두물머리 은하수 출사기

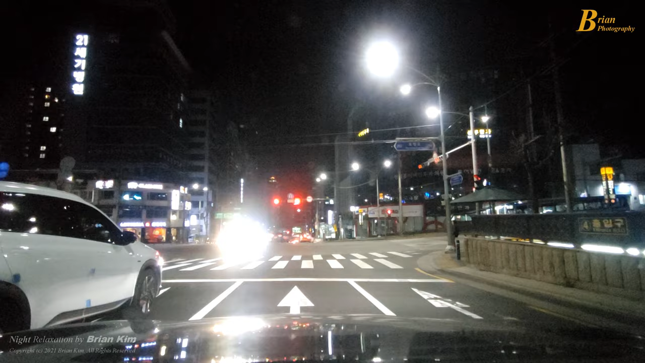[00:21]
두물머리는 광해가 심하기 때문에 은하수를 잡힐 확률이 그리 높지는 않습니다. 그렇지만 오늘은 일단 좀 가보겠습니다. 습도가 한 70%인데 조금 그게 가장 큰 장애 요인이기도 합니다.
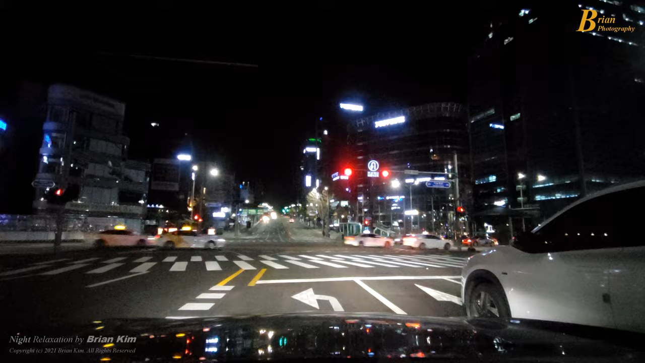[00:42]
올림픽 대로를 타고 두물머리로 가는 중입니다. 정속 주행으로 천천히 야간 주행을 즐기면서 가고 있습니다.